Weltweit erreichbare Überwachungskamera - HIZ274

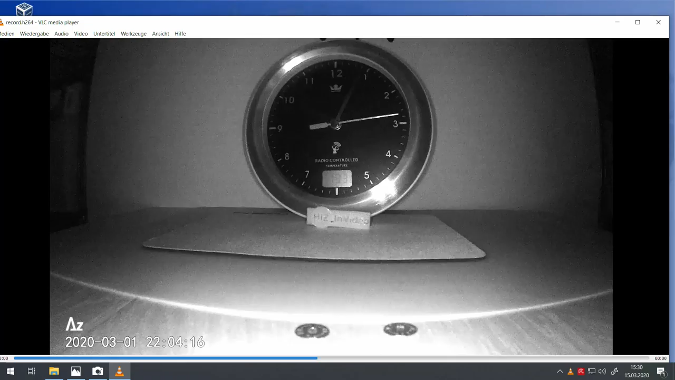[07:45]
und wenn es dunkel wird das ist stand ja auf automatik dann geht er eben auf schwarz weiß und schaltet die